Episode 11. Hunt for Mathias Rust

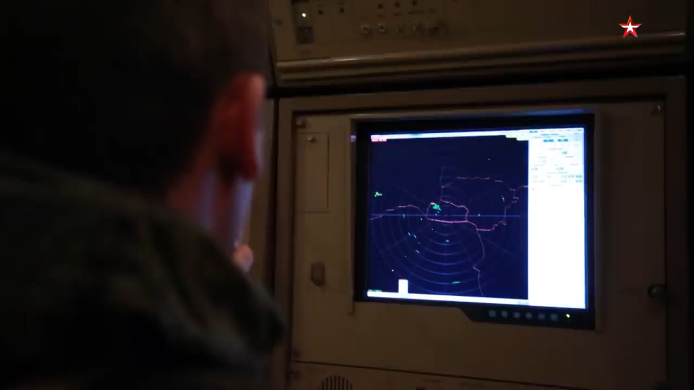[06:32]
Вот находясь в этой кабине управления, как далеко вы можете заглянуть за горизонт?
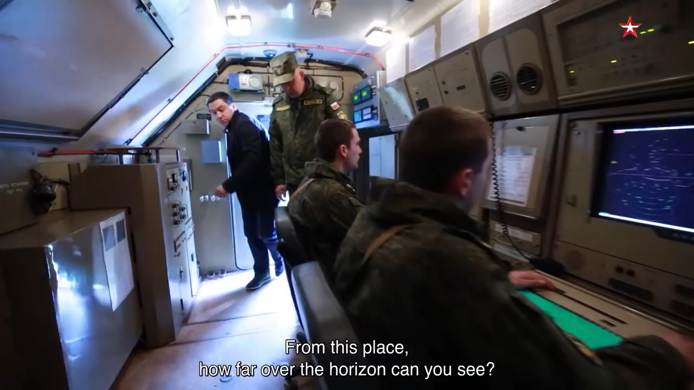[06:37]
Ну, данный образец радиолокационной станции может обнаруживать цели до 400 километров.
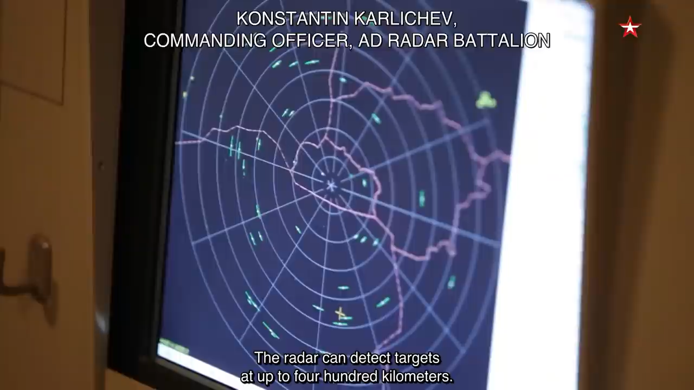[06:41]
А вверх в космос? А в космос до 30 километров.
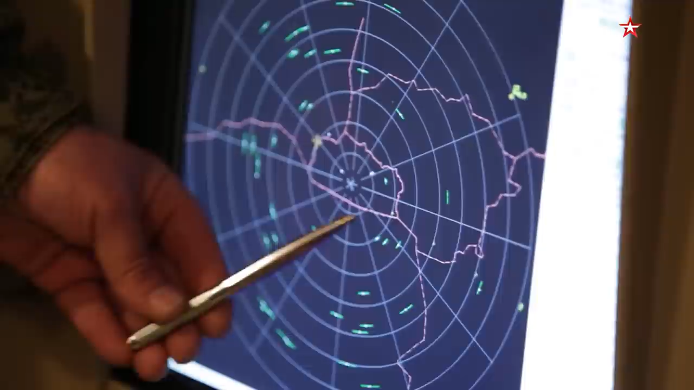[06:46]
И вот если низколетящий самолет на высоте 100 метров, маленькая для РЛС цель, вы ее видите?
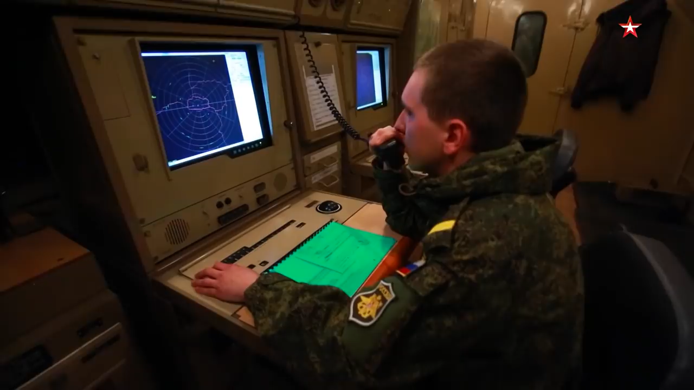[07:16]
Back then, a flock of geese would show up on radar scopes in much the same way.
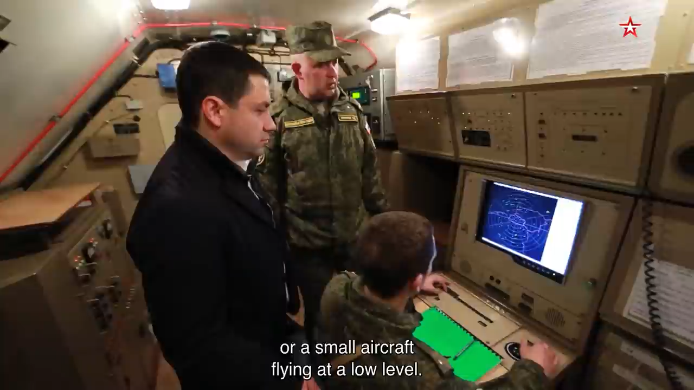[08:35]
и уже оператор может определить, это стая гусей или это малоразмерный, малолетящий самолет.
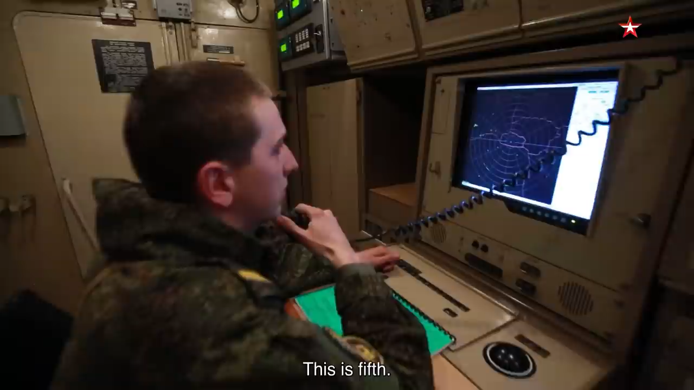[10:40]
Обнаружил новую цель номер 55. Азимут 295, дальность 195. Без сигнала я свой самолет.
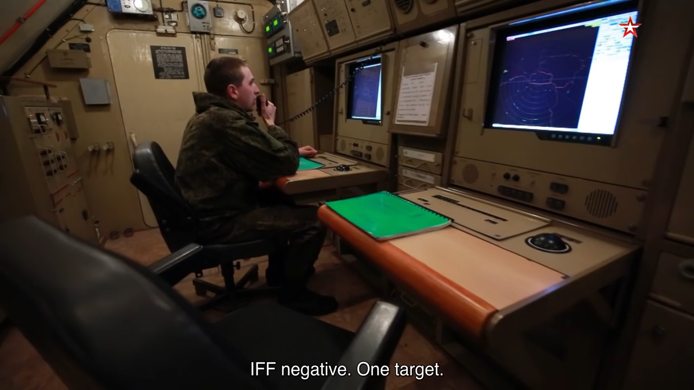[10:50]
Состав 1. Пятый первому, цель номер 55. Взять на сопровождение. Задачу понял, выполняю. Here it begins. The first report just went through. Target 55 is us, our Cessna.
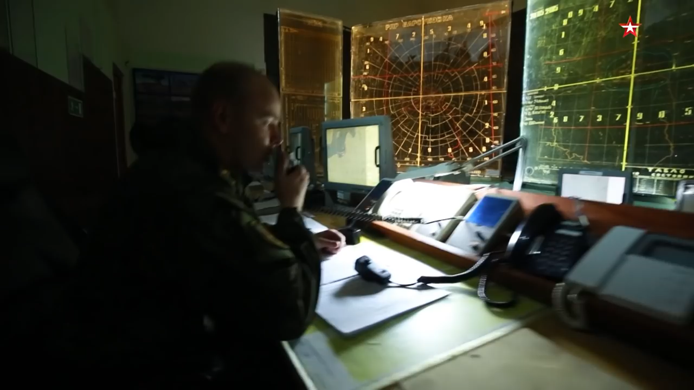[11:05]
In 10 seconds, another order will follow. Ответил.
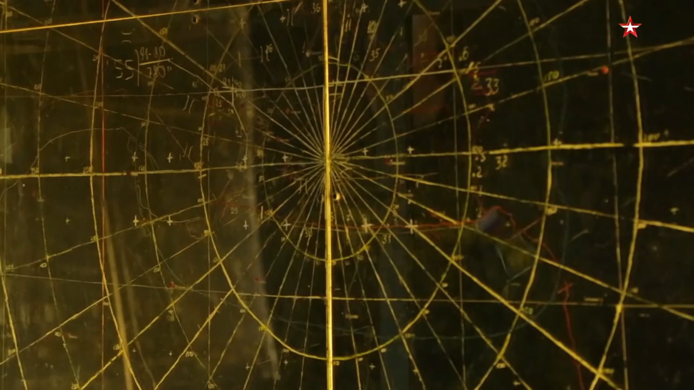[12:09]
Первое-второе. Задача – обеспечить беспровальную проводку цели номер 55,
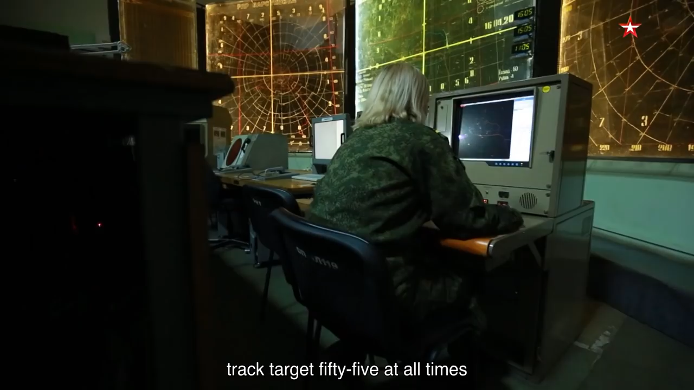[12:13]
сопровождать на всю глубину зоны информации роты.
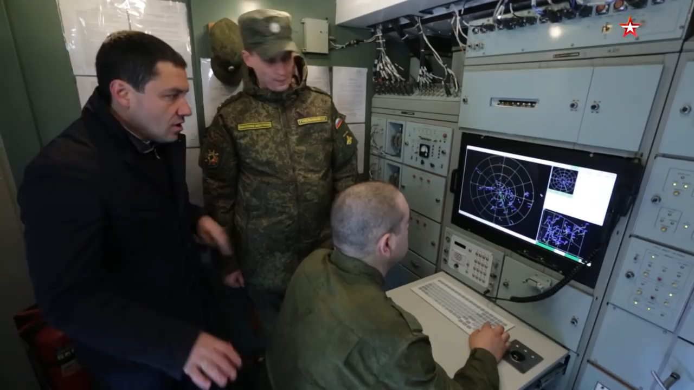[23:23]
Вот эти точки – это все-все-все самолета, да? Нет, не все. Здесь сейчас, как вы видите, с хвостом то, что мы называем история полета, это является целью.
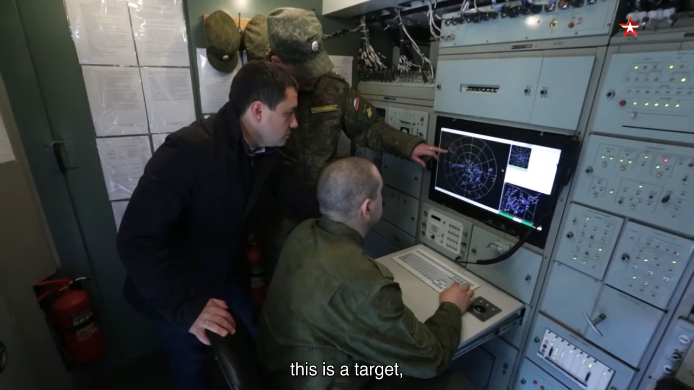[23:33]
Это является местные предметы, которые станция, может быть, действительно что-то подцепила на данный момент с Земли. Например? Ну, например, здесь у нас проходит Новорижское шоссе.
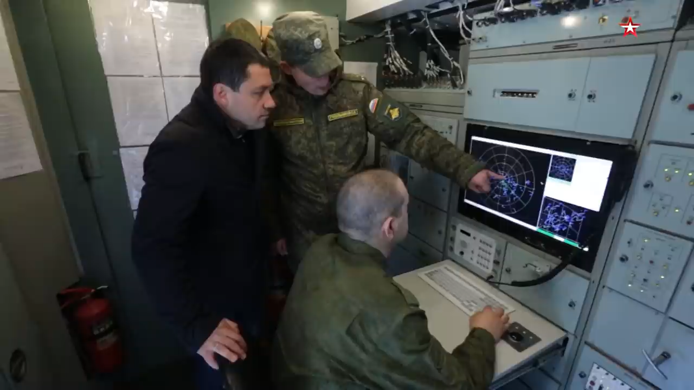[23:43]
Вот. Здесь, возможно, что-то, либо грузовой автомобиль едет. Вот, вот видите, грубо говоря, розовые точки. Вот. Станция распознает, что это. Видите, сейчас сброс произошел.